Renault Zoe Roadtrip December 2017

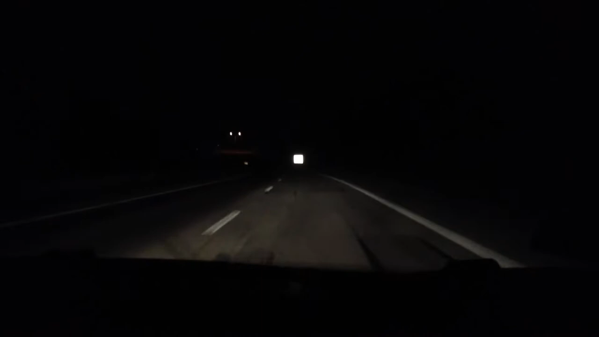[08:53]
трагичната маркировка и неочакваната среща си сбяга ли коне, разходящи се в пълят мрак по шосето насред планинските завои. Общата консумация на завижна енергия от Бургас до варна е почти идентична с тази от стара за гора до Бургас,